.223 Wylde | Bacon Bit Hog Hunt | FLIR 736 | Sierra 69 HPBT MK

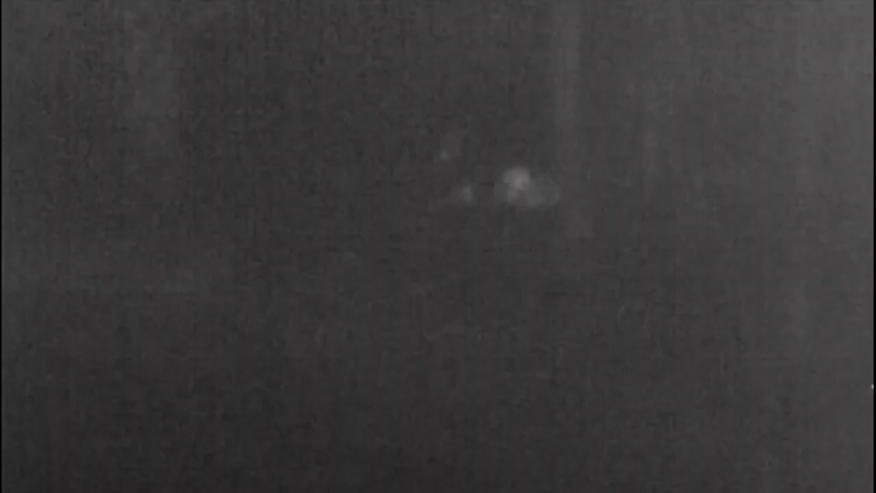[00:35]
I worked that direction and picked up the heat signature less than 50 yards from the house.
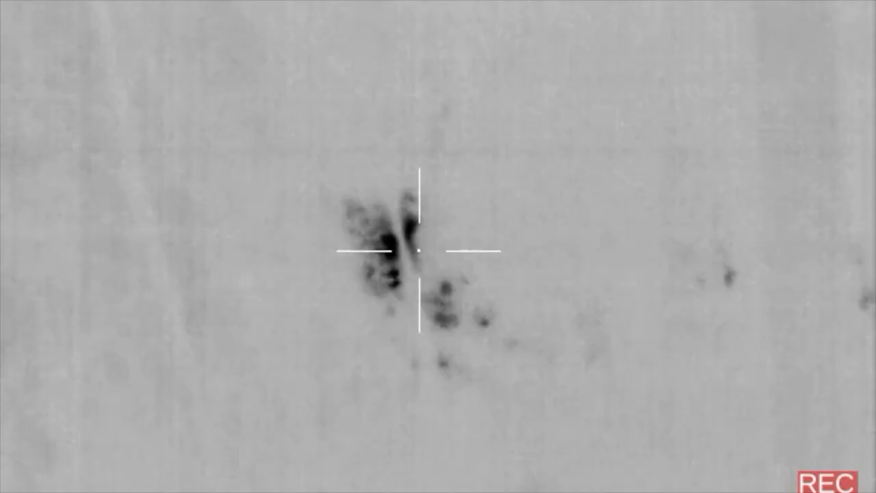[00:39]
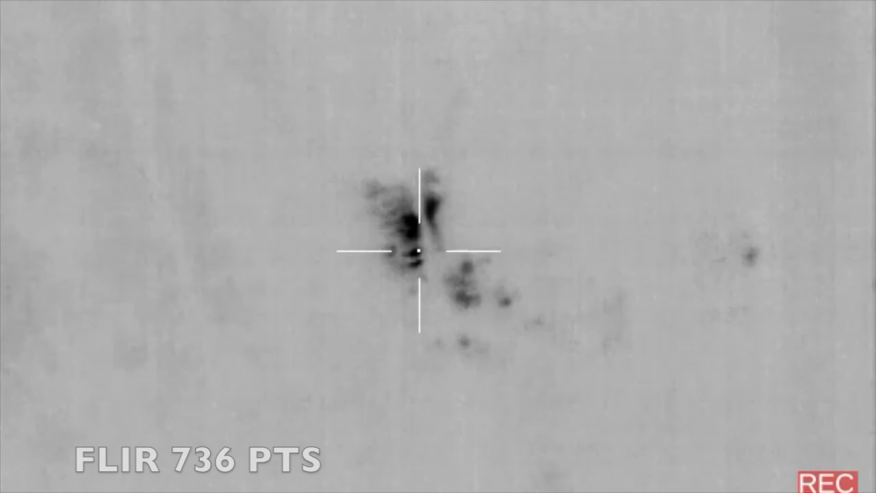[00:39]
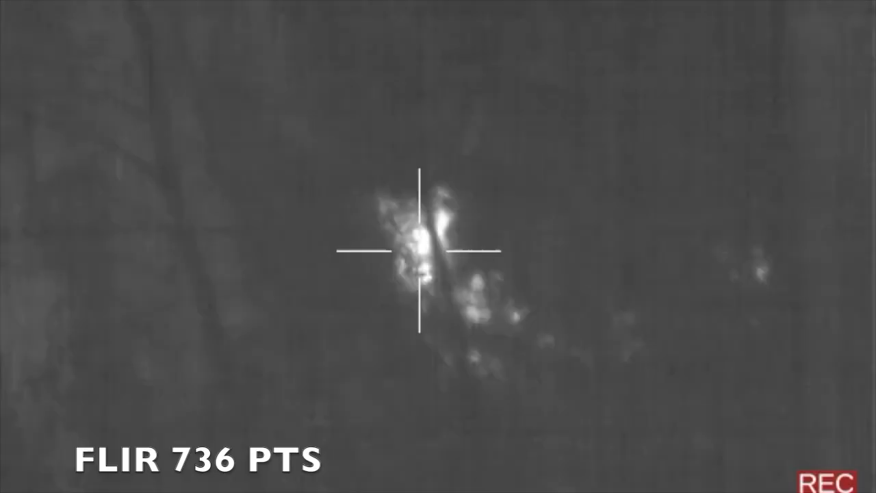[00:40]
I thought the hogs might have already moved my direction, but it was just a couple of deer bedding down.
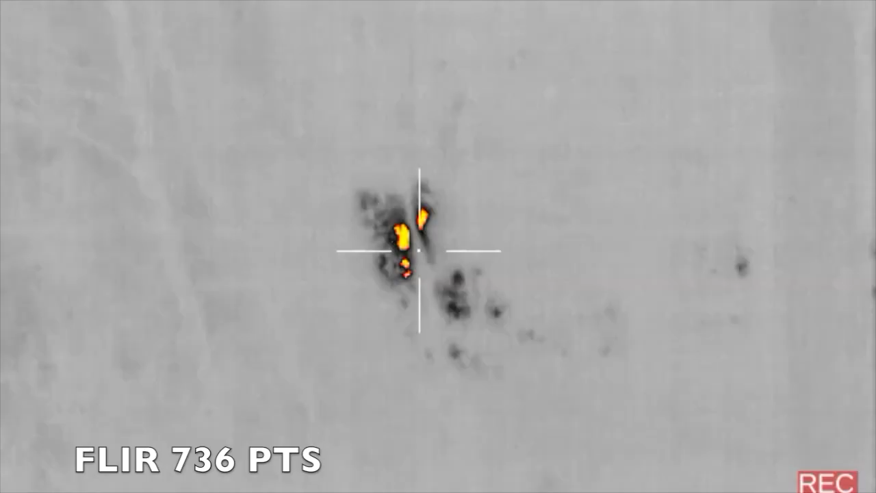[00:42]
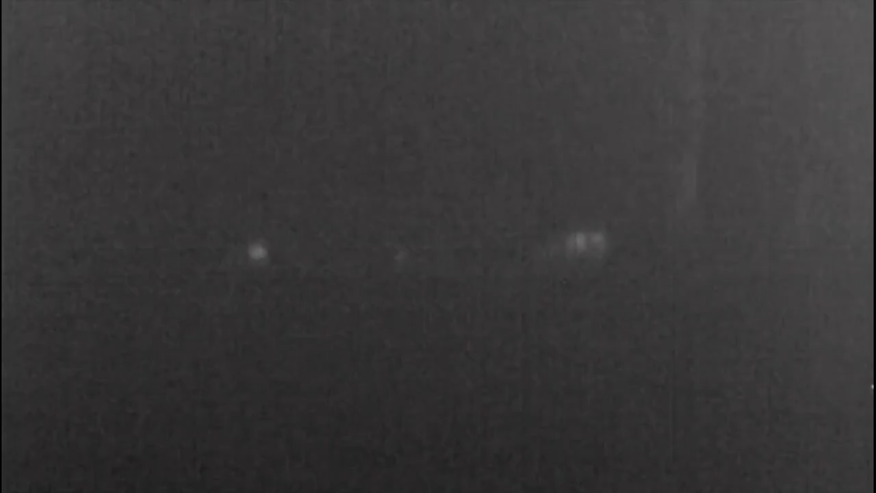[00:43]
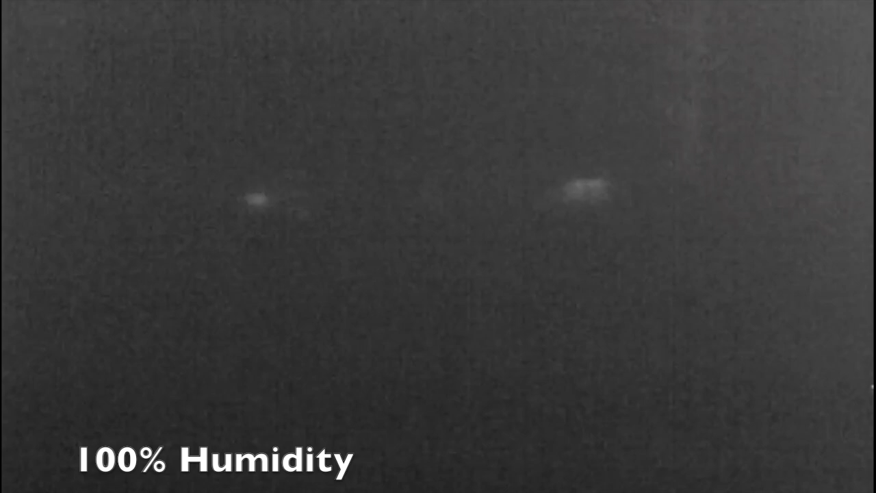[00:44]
I worked towards the field where the hogs might still be. They were pretty spread out, with the larger adults and the thicker brush.
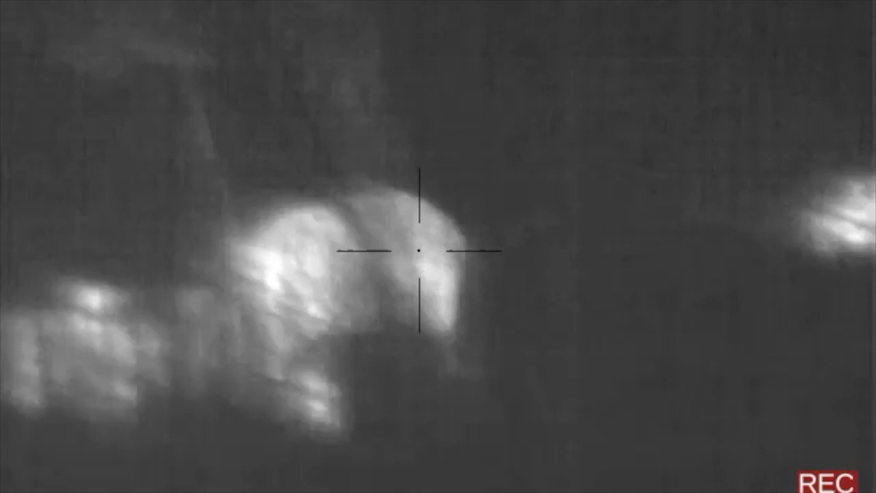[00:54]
I worked within 75 yards. The wind was blowing directly parallel to me, so I didn't worry about getting winded.
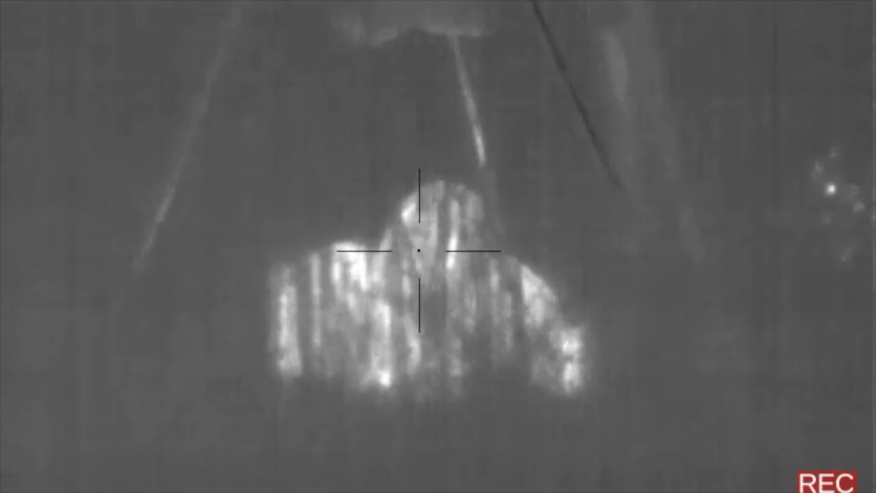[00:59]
I could have taken any one of these small piglets, but I really wanted to get a mature adult, so I just waited. And we'll pick up the action from here. I'm going
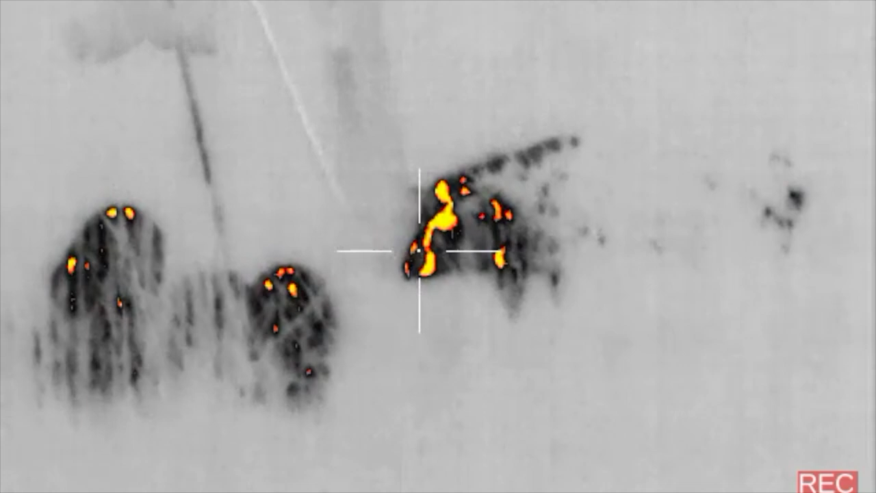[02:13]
If you watched my first shot in slow motion, you could tell that the hog threw his head around, definitely impacting him.
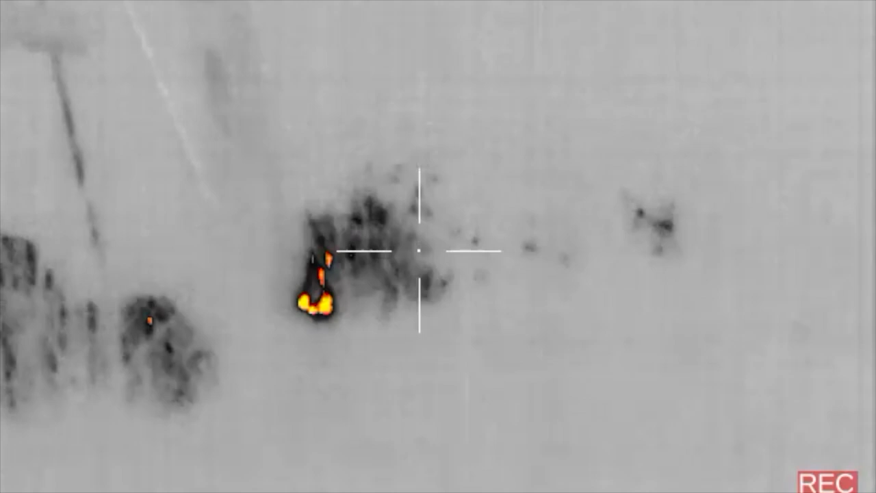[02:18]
But he did not drop, and I did not recover him. Par for the course for 2021.